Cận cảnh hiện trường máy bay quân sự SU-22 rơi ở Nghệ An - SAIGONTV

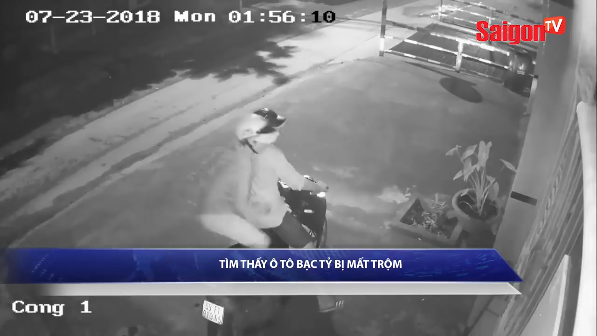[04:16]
Hình ảnh từ camera an ninh cho thấy vào rạng sáng ngày 23 tháng 7, hai thanh niên chở nhau trên xe máy, chạy đến trước nhà số 50 áp chiến lược phường Bình Trị Đông,
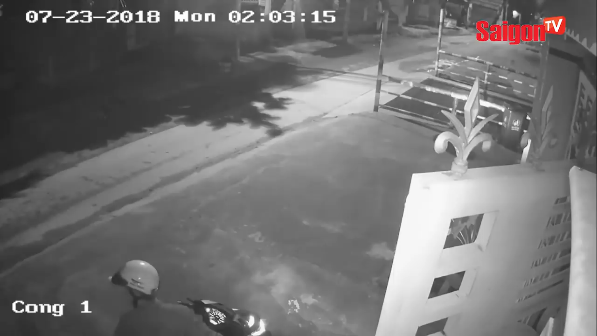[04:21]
quận Bình Tân, thì dừng lại lấy đồ nghề trong cướp xe, mở cổng căn nhà rồi đi vào trong điều khiển chiếc ô tô 5 chỗ hiệu Venza, biển số 51F 84576 giá 1,7 tỷ đồng rồi tẩu thoát.